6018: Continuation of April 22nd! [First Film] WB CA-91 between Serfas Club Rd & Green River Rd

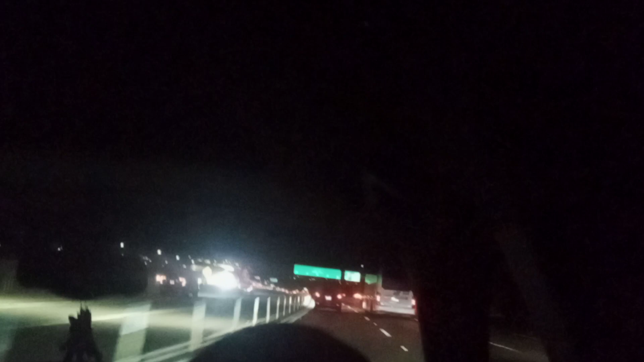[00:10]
HOV3+, it means to remove people to use a Rare Express name. So that's where the connector is going to be added to replace the loop connector. You can see the crane right there, it's pretty dark. That's going to go through the mountains today.